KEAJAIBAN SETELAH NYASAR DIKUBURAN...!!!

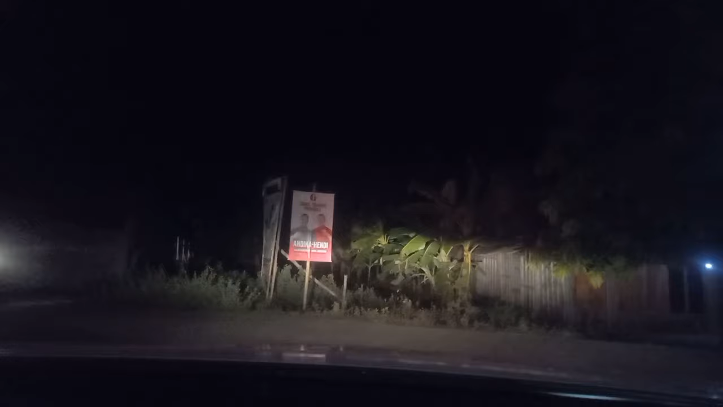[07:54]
ini mana panggilan sih ini nah, tapi kalau kendaraan banyak gini ya aman lah nanti kalau nyatar
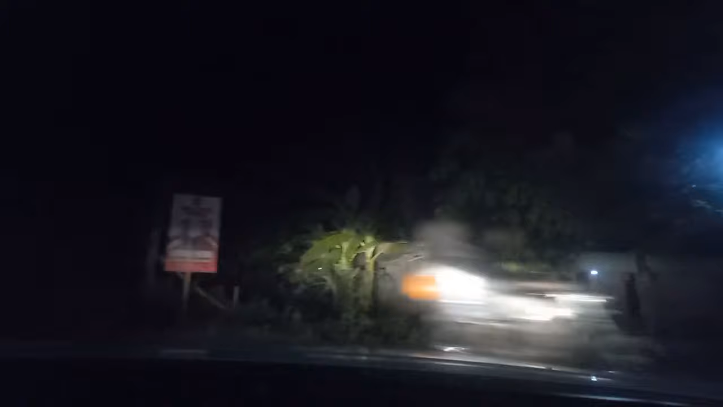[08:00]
ya tinggal balik bertanya oke teman, alhamdulillah sudah ketemu jalan raya dan ini beneran kaget saya jadik sebentar ini wajah saya
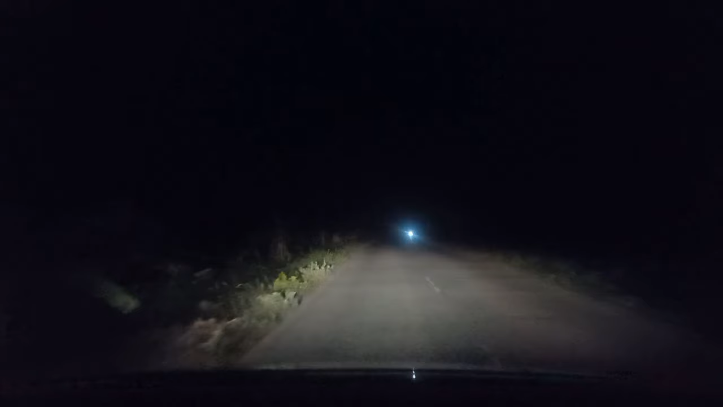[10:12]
ada dua jalur mungkin kita dikasih setau jalur yang jalur yang lebih dekat dengan jalan raya wah ini luar biasa ini dan kita sekarang mau masuk di kebun pisang di area randu belatung ya teman-teman yang randu belatung bisa tau disini ini daerah mana saya gak tau saya gak paham ya yang pasti ini
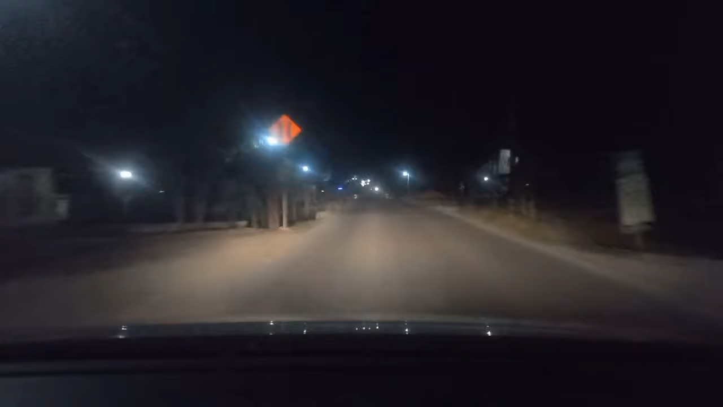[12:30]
Bejonegoro mau ke Mediun dari arah Perwodadi dari arah Semarang Pani Blatung itu ke sini jalurnya dekat di sini sehingga terbesar terdepedisi lewatnya sini semua rame kalau malam hari rame pada dulu di sini sepi banget ya belum ada jembatan itu